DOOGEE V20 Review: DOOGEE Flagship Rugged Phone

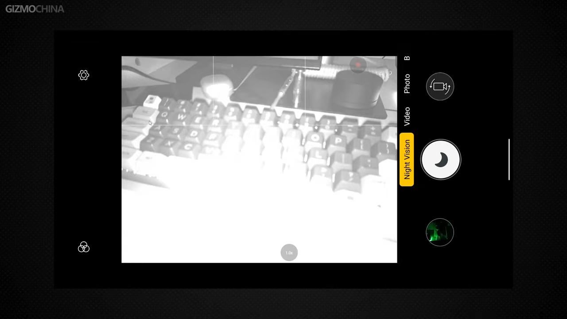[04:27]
And if you are using the video mode, the IR fill light will not flash.